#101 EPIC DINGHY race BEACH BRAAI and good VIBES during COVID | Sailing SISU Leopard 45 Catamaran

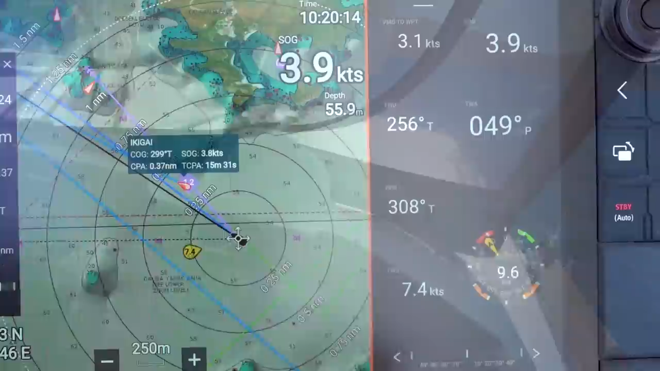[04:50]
So of 9 knots of wind, we're getting 4 knots almost. Yeah.
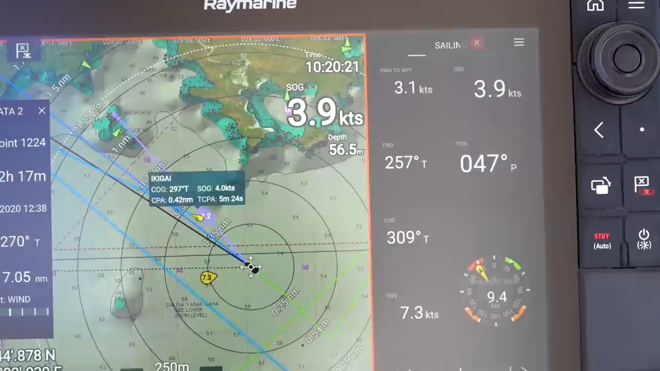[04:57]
Look at that, we're doing quite good. And our friends Iggy Guy On a manhole
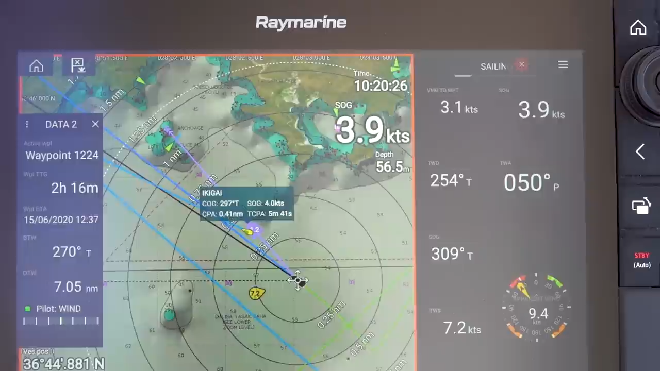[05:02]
is doing better and the angle is even better. Look at that. This little fishing boat is not scared.